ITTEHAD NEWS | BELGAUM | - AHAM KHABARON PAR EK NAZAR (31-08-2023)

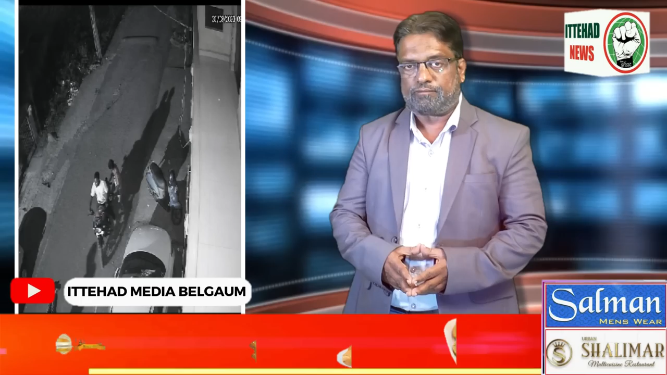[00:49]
सीसीटीवी फुटेज में 3 अफराद मोटरसाइकिल पर आते हैं और उसका सड़क पर इंतजार करते रहते हैं।